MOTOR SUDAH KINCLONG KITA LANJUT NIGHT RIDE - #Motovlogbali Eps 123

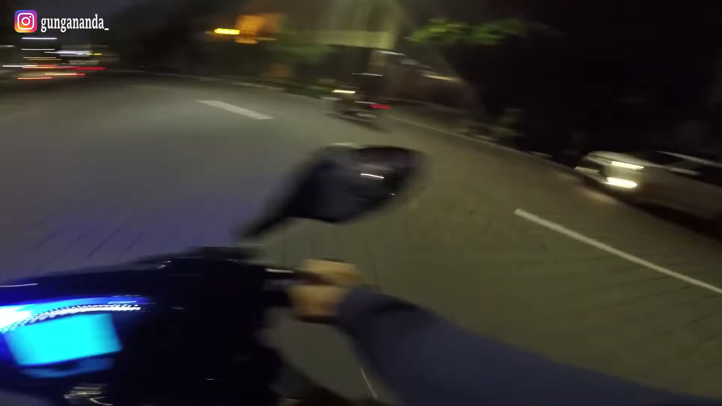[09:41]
Paling mager kali lewat jalan perpaping kayak gini guys. Bikin rusak sok beker aja anjir. Keras banget jalan paving kayak ini. Tangannya dipegel. Anjir. Sok jadi rusak cepet. Waduh. Mendingan dah pakai jalanan yang
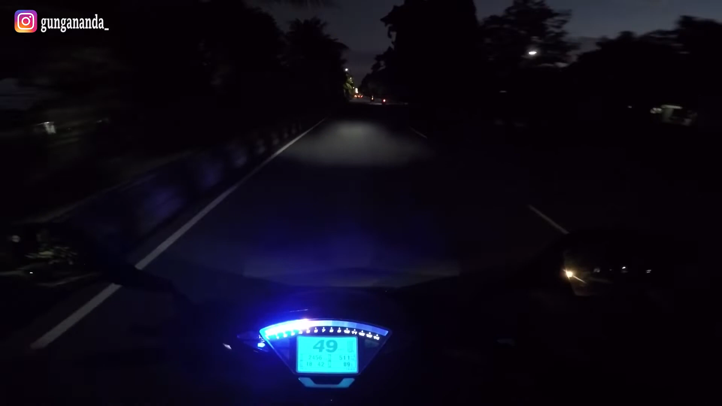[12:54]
Jadi bumpy-nya itu lebih, apa ya gue bilang, lebih nyaman lah.
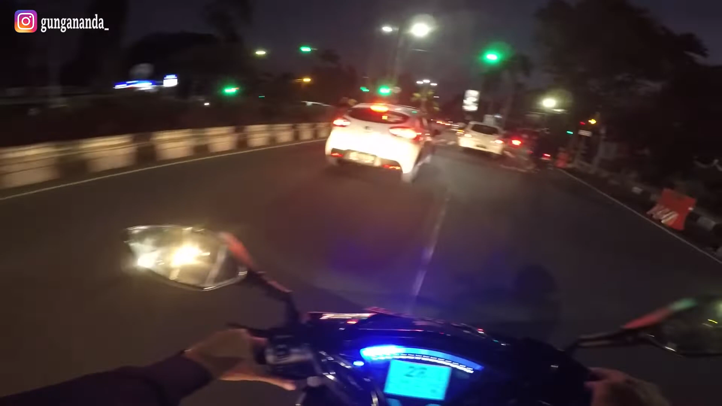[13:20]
Cuman di sini aja ada kena lampu merah.
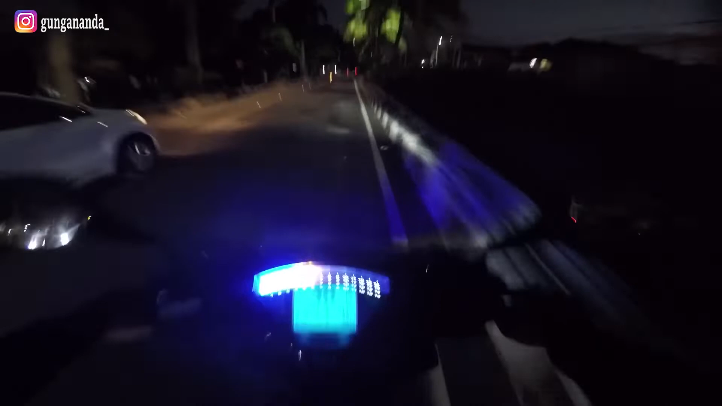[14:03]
Baunya enak banget anjir. Kayak bau masakan apa gitu. Wih. Jir mobil tuh. Sambil maju-maju aja nggak lihat orang. Oke guys, mungkin segitu aja dulu video dari gua. Jangan lupa like, comment, share, dan subscribe. Terima kasih telah menonton.